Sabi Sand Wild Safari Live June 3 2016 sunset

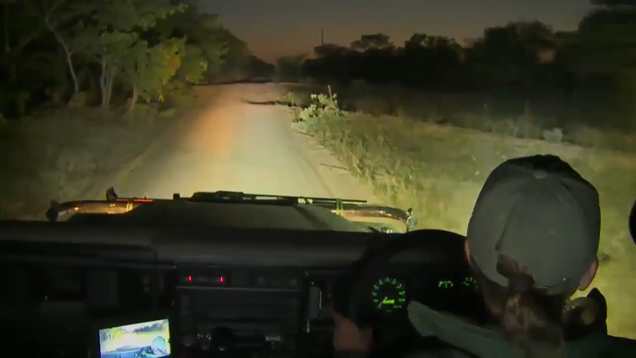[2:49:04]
Eyes reflecting. See if we can get a little bit of a better view on that.